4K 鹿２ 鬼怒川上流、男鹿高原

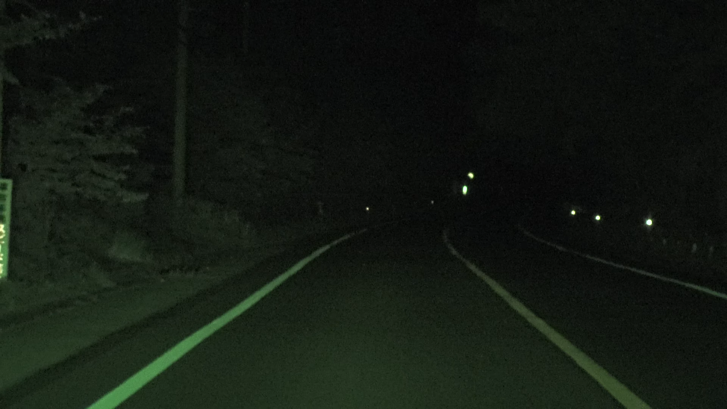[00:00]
あ、まだいるね。 気をつけてね。 一匹見つけたらもう何十匹もいるかもね。うん、
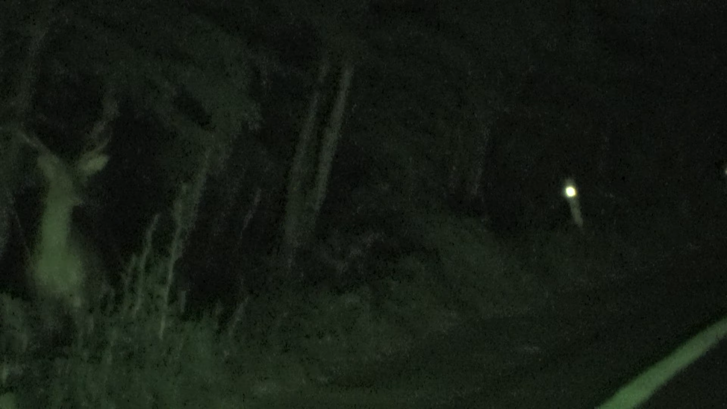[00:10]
いや、かわいい。 角入ってるね。 うん。 逃げてった。 心臓に悪いで 、うん、ゆっくりだ。